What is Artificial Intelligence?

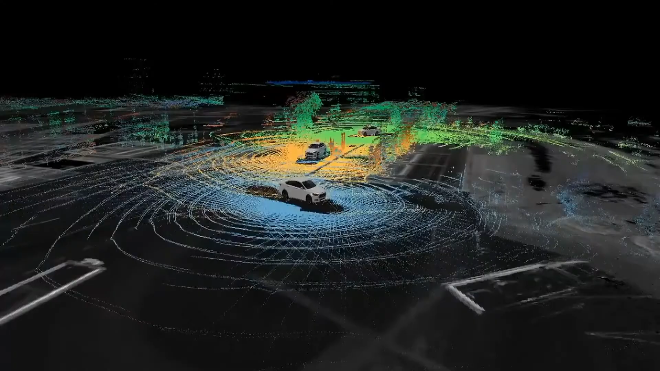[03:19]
The leader uses a slide from the radar to see objects in front and around of the vehicles and make instantaneous decisions regarding the presence of objects,
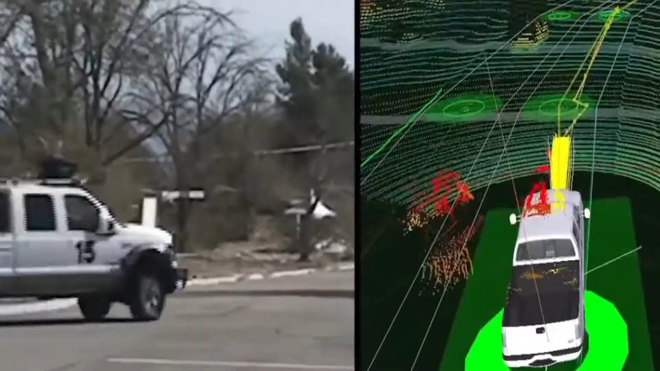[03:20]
distances, and whether the car is about to hit something.
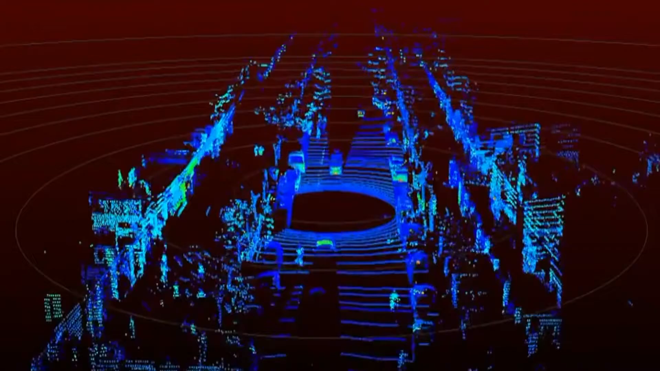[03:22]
On-board computers combine this information with sensor data to determine whether there are any dangerous conditions.